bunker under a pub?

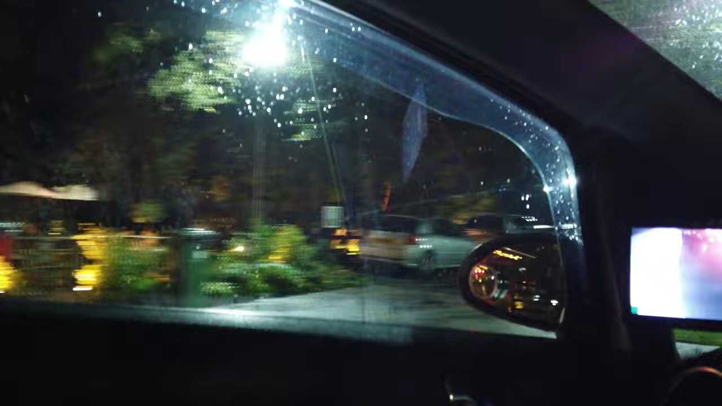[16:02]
It's a little bit of a busy car park. And there's the bunker right in front.